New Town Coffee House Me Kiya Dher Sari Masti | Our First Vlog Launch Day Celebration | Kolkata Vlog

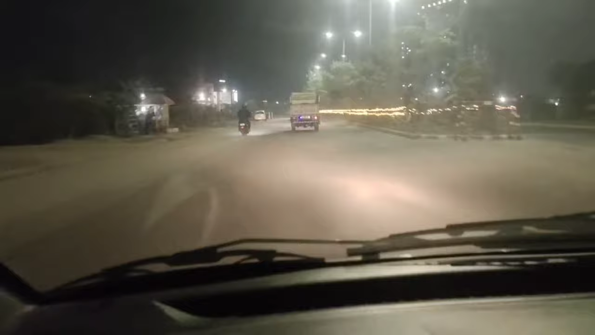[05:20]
लाइटिंग पीछे गई जब तक कैमरा ऑन किया तब तक पीछे लाइटिंग चली गई।